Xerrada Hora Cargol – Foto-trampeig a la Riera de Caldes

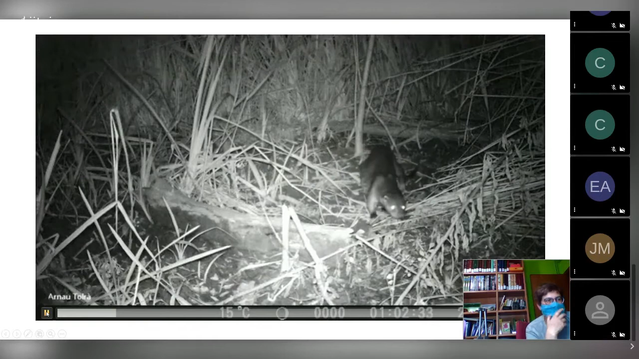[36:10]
Pero encontrar de cachorros, pues en los últimos 3 años, cada año los encuentro. De macho, de cachorro. Que ahora la Esther me ha pasado la huella, bueno, ahora la pondremos. Ahora te explicaré. Hola, gracias. No sé si me ha dicho que no quería o muchas gracias. Muchas gracias. Mira.
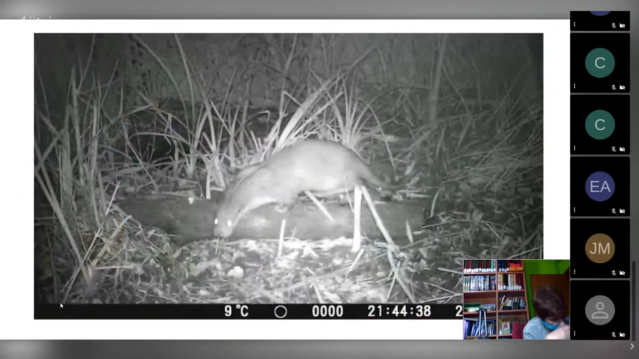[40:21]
Y es bien baja, ¿eh? Vaya, para nosotros es la joya de la corona. Esto está grabado entre, bueno, estas imágenes me las han cedido el consorcio de Besós. Pero las huellas yo las encuentro. ¿Es aquí que pasa? ¿Está aquí por la mañana?
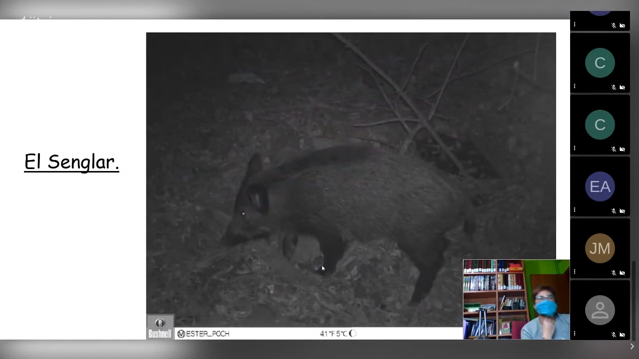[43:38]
Este es el que tiene, bueno, más problemas, tiene más que explicar.
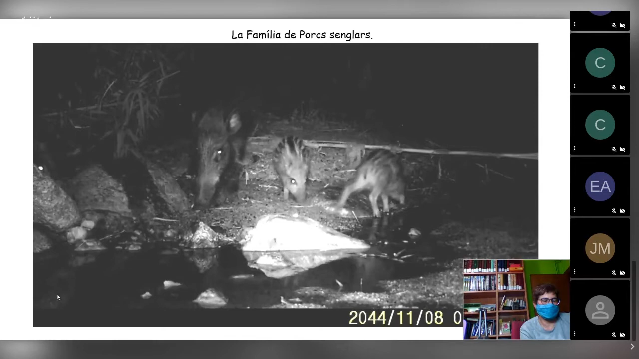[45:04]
Por eso hemos puesto esto. Y por eso la importancia de no dar de comer a estos animales.
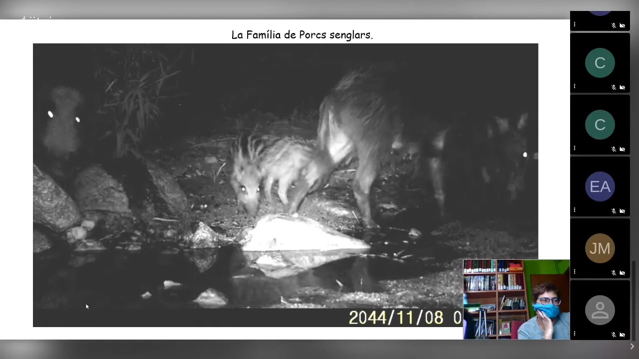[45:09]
Que hay gente que se dedica a esto, que no son gatitos. Aquí sería pues donde rondan y de día se esconden aquí.
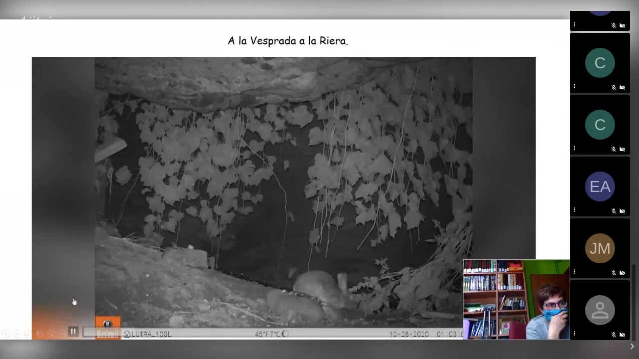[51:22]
Esto es una noche en la Riera. Pero de verdad, ¿eh? O sea, una noche. Y la Esther, porque le da miedo, ha quitado la rata que también pasaba.
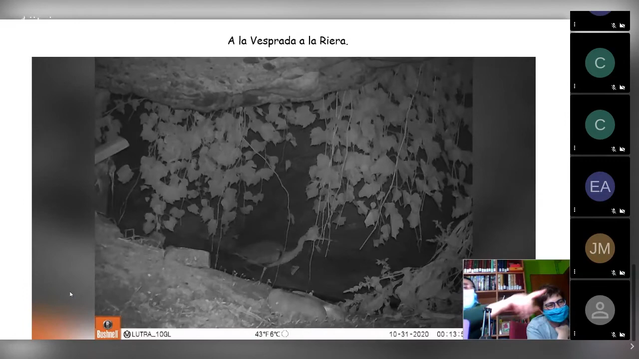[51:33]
Y ahora la curiosidad, mira, mira esta, yo esta nunca hubiese dicho, esta era la 1 de la mañana, ¿eh? La garza, nunca hubiese dicho que salía a pescar de noche, pero es que resulta de que había noche quieta, de luna llena. Mira esta, qué esa graciosa.